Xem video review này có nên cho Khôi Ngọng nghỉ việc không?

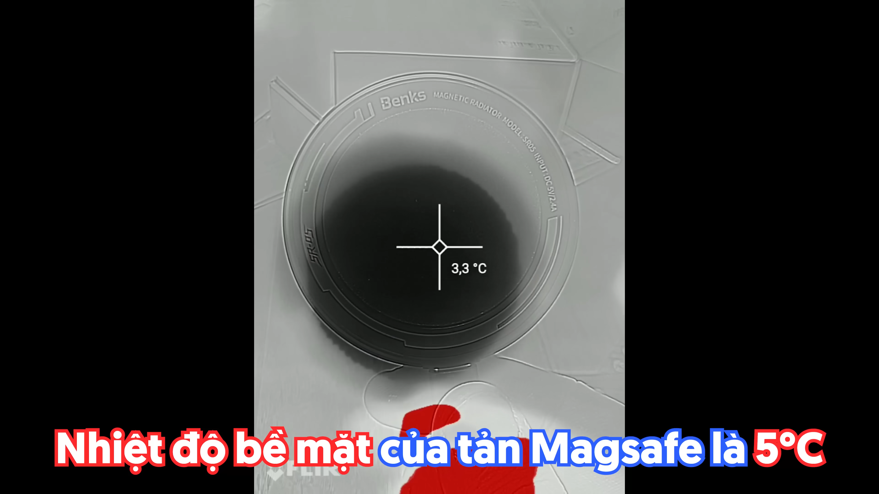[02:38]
On screen: spot 3.3°C
Tôi nói kỹ nha Nhiệt độ bề mặt của con này là 5 độ C Nhiệt độ bề mặt con này là 12 độ C Thì tất nhiên con này mát hơn là gì Chúng ta tui lại đoạn trước
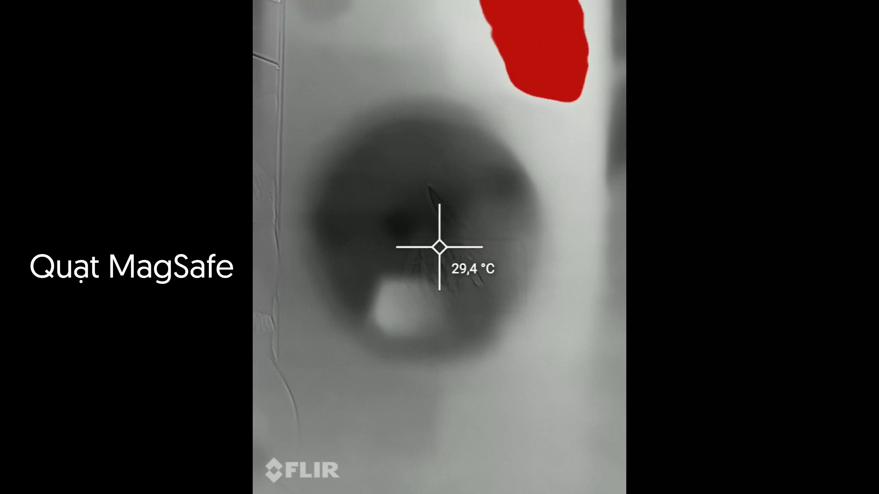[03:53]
On screen: spot 29.4°C
cái khu vực này nó rất là mát
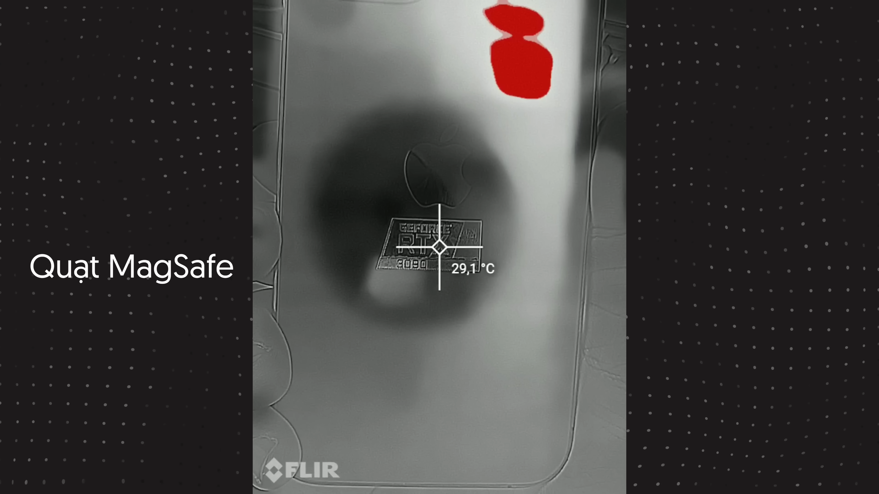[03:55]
On screen: spot 29.1°C
Quảng tầm 32-33 độ gì đấy Nhưng mà lên đến khu vực này Nó vẫn sẽ lanh quay khoảng tầm là 37-38 độ gì đấy Còn con này Nó cũng xếp xếp nhau
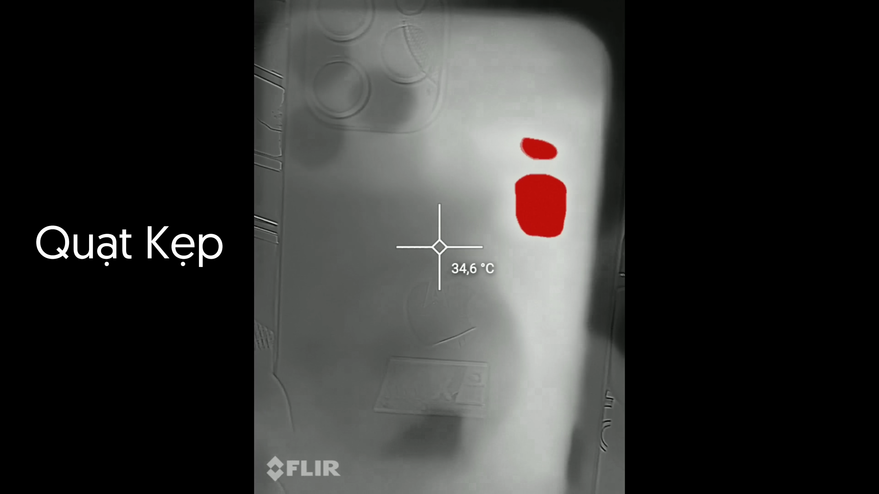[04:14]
On screen: spot 34.6°C
Nhân độ mặt lưng ấy Thì khu vực mát nhất của nó sẽ là khoảng tầm 34 độ Bằng con này Không Con này mát hơn Rồi Đấy con này có thể lên xuống 32